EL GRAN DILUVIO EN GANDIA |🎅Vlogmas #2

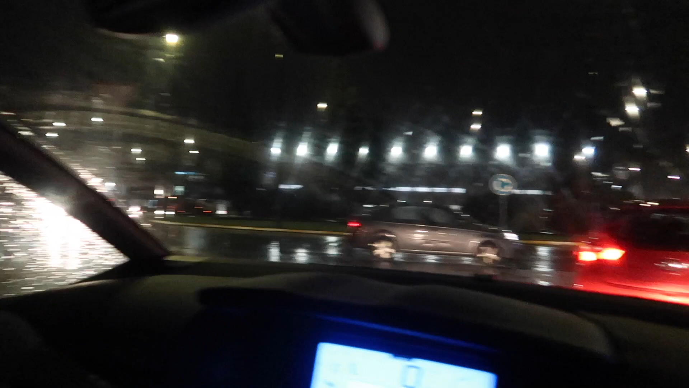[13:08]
hay un coche que se ha parado.
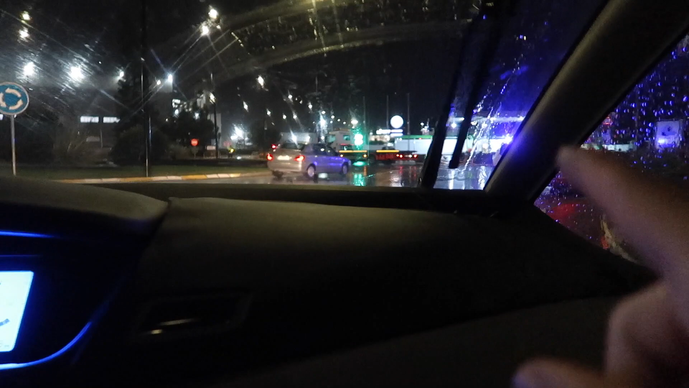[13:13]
Ahí delante, un coche que está encima de los setos. Se ha pegado un piñazo, chaval. A ver, no sé si se verá. A ver. Hay un coche que está encima de los setos.
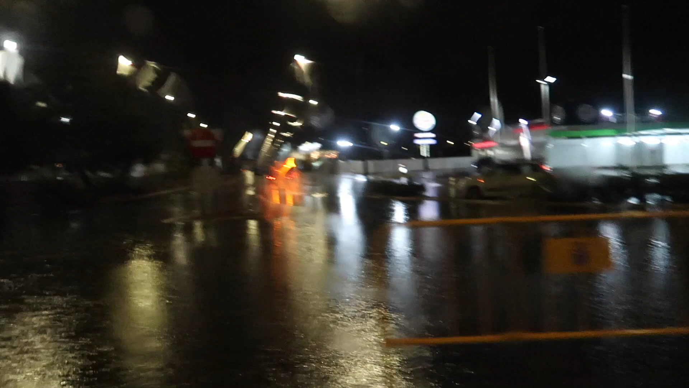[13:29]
Y allá otro coche. Y aquí otro coche. Que se ha parado. Hay otro atascado.
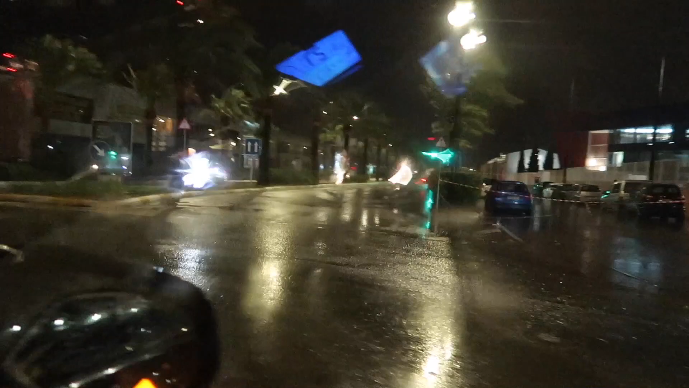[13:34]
Allí otro. Y aquí otro. Mira, mira, mira. Madre mía. Qué suerte hemos tenido, ¿no, Diana? Hombre. Que de que no se haya parado nuestra barquita. Porque aún no había tanta agua.